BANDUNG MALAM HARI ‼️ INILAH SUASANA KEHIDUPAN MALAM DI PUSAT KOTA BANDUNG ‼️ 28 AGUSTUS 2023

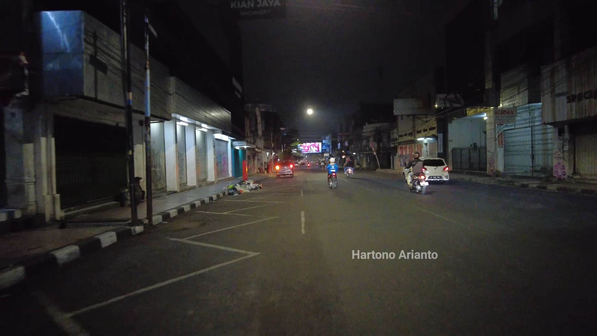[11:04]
Kalau siang hari ini, di sini relatif rame ya. Kacet dan rame. Nah, ini ke kanannya kita tahu jalan Cipadak. Dan ini kita lihat. Nah, ini adalah jalan dalam kaum ya.
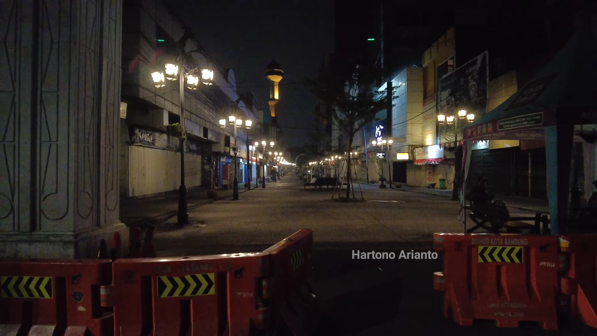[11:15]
Tampak sepi ya. Hanya ada beberapa orang yang lagi duduk di kawasan ini.
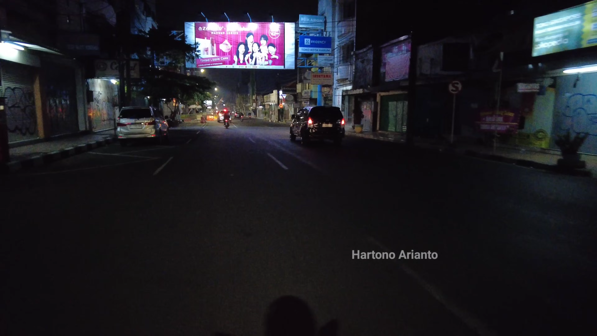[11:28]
Oke, saya nanti akan mengarah ke jalan Ibu Inggit Janarsih dulu ya.
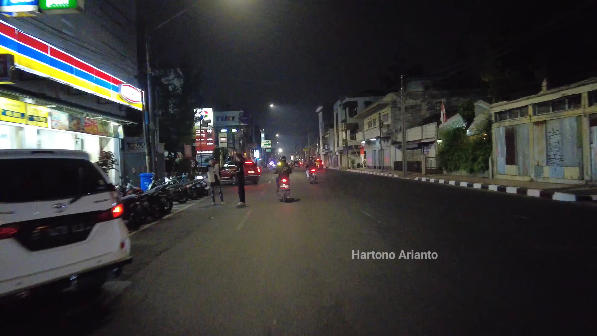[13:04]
Nah, tampak di sini ada kombensin Pertamina. Nah, ini di depan ini ada perempatan jalan Oto Iskandar di Nata.
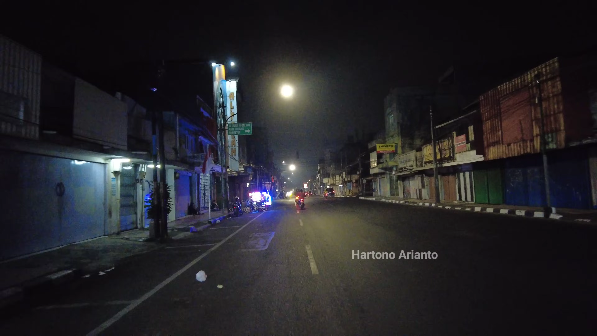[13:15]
Jalan Ibu Inggit Ganarsih atau Jalan Siatel ya. Kalau ke kanan itu ke arah Jalan Astana Anjar atau Pasar Astana Anjar nih. Saya akan mencoba ke kiri ya.
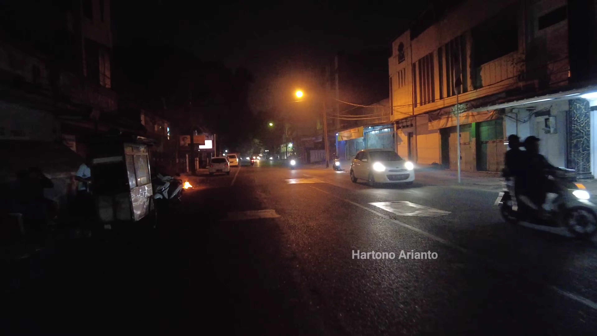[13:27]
Nah, ini adalah jalan Ibu Inggit Ganarsih. Oh, ternyata benar nih. Banyak cewek-cewek nih. Tuh. Ada, benar ada cewek ya.
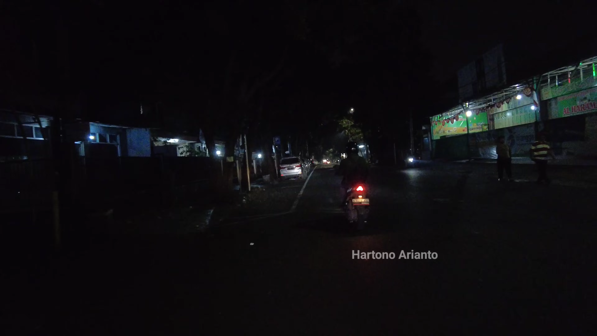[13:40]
Tadi dua ya. Saya melihat ada cewek yang lagi berdiri. Oh, iya ada ya.
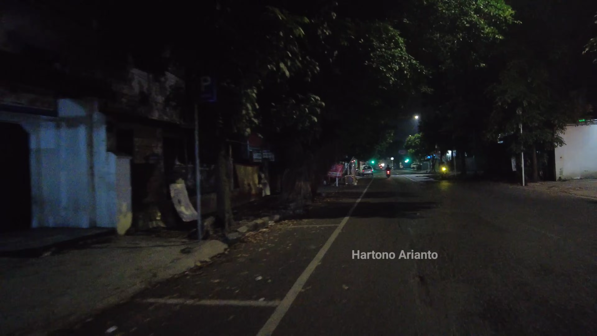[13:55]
Tapi tidak banyak ya. Ini ada beberapa cewek yang...
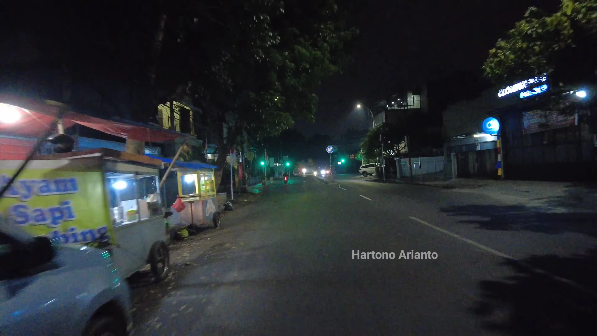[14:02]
Berada di kawasan ini ya. Oh, tidak banyak ya. Oke. Oh, iya ada di sini. Ada tiga. Nah, di sini gelap ya. Nah, di sini gelap ya. Ini jalan Muhammad Tuhan. Tadi jalan Ibu Inggit Ganarsih. Lusi Atael.
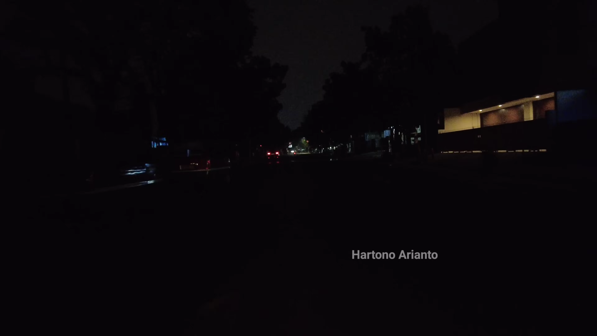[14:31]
Dan saya sedang belok kiri ke kawasan jalan Muhammad Tuhan ya. Dan ini akan nanti di ujungnya ke kawasan ITC Kebun Kalapa. Tidak banyak ya. Tidak banyak ya. Ternyata ada, benar ada beberapa cewek yang sepertinya lagi manggal ya. Di kawasan jalan Ibu Inggit Ganarsih ya.
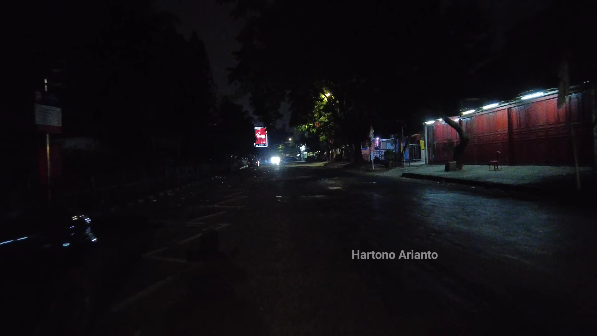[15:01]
Dan ini di kawasan jalan Muhammad Tuhan menjelang arah ITC Kebun Kalapa ya.
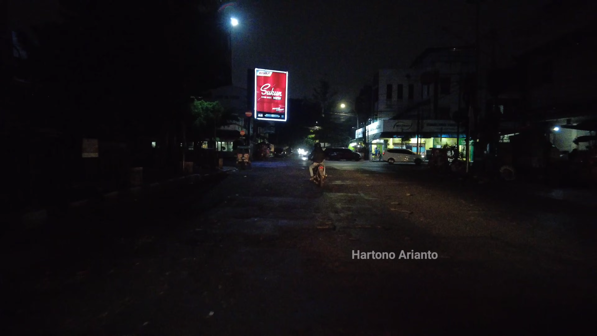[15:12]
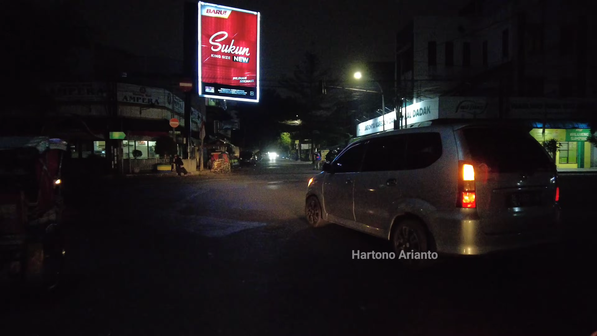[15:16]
Oke, saya akan mengarah ke arah jalan Dewi Sartika ataupun mengarah ke arah kawasan alun-alun Kota Bandung untuk mengarah lagi ke kawasan jalan Beraga ya. Oke. Nah, ini jalan Bungkur lurus ke sana itu ke arah tadi saya lewat ya.
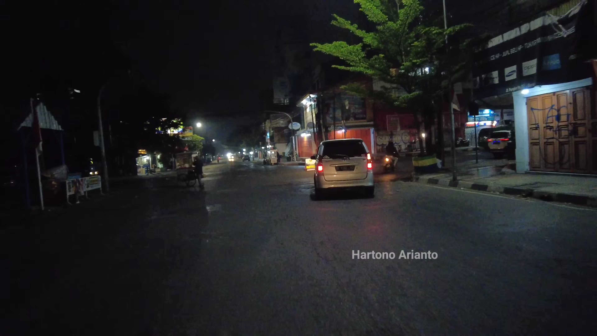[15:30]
Jalan Otos Kena Dinata. Dan saya belok kanan untuk mengarah ke arah
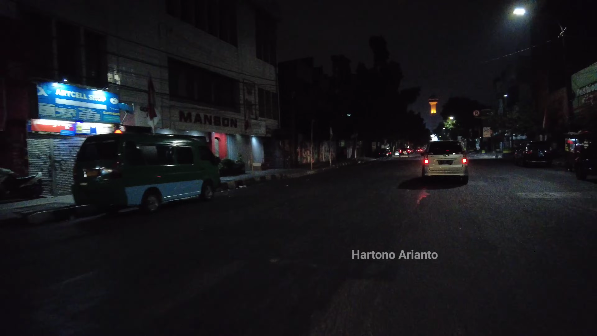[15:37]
jalan Dewi Sartika ini ya. Nah, tampak tadi kejauhan terlihat menara Masjid Raya Bandung. Ini ada Masjid Agung, Kota Bandung. Nah, tampak di kawasan jalan Dewi Sartika pun banyaknya orang yang berkumpul nih.
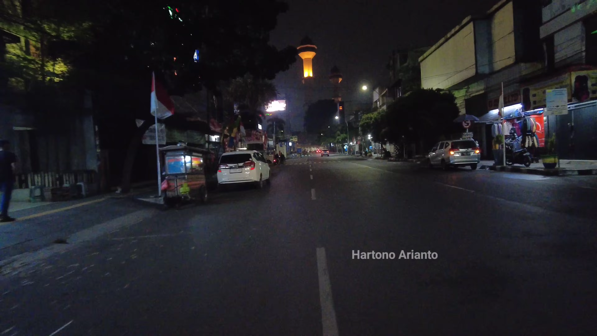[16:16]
Ini hampir sepertinya mau jam 11 ya.
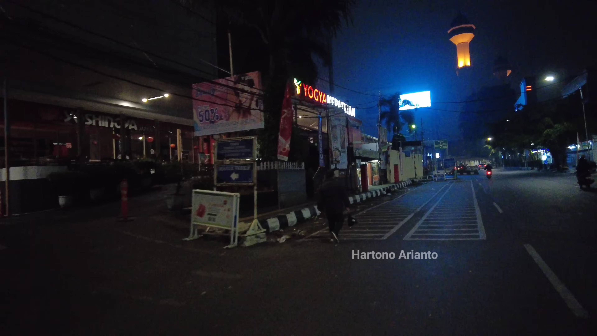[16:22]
Nah, ini Grand Jogja Kepatihan sepi ya. Sudah tutup biasanya jam 8 atau jam 9 ya. Oke, saya melihat dulu ke kawasan Kepatihan nih. Jalan Kepatihan. Tampak seperti ini gelap ya. Di malam hari ini.
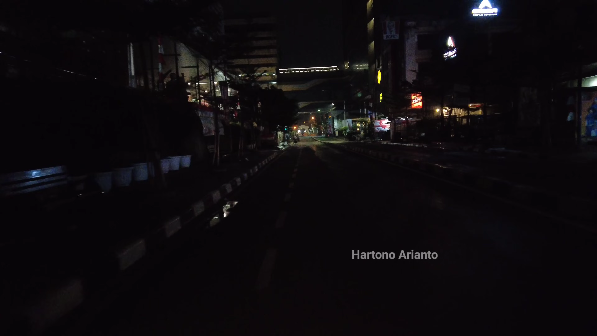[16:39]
Nah, ini di sebelah kanan King Shopping Center. Nah, ini hanya ada beberapa motor. Online sepertinya ya. Nah, kesana itu arah Otis Kandarinata yang saya tadi lewatin.
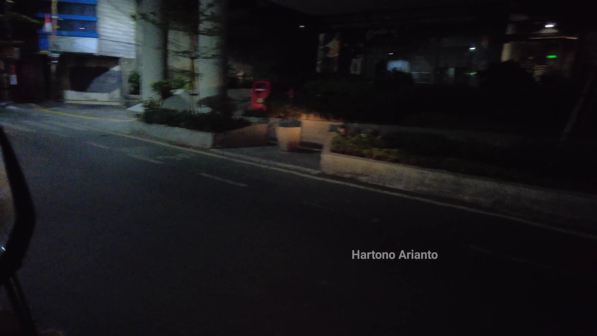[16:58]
Nah, tampak seperti ini ya. Suasana kawasan King Shopping Center nih.